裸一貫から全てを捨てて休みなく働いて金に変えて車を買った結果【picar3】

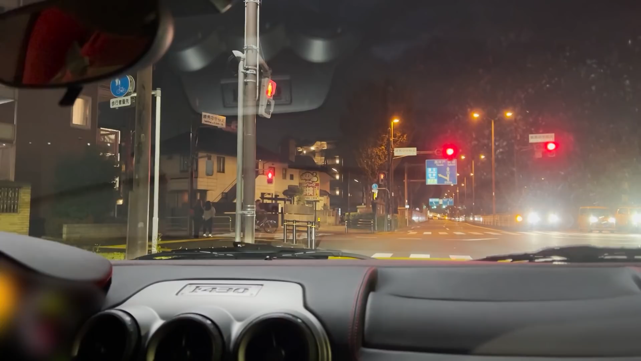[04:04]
はい そして加速したところね 制限速度があるからね制限速度内で